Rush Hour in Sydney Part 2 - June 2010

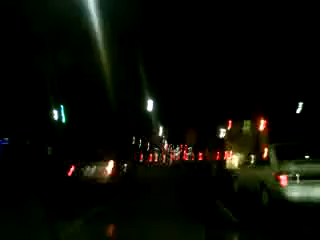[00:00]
Driving over Sydney Harbour Bridge It's a quirk egg, 70km an hour on the bridge You'd be lucky to do 7km in this sort of traffic It's an absolute joke And you've got to pay for it and it's rammed You want to see the queues to get on the bridge You don't even get a decent view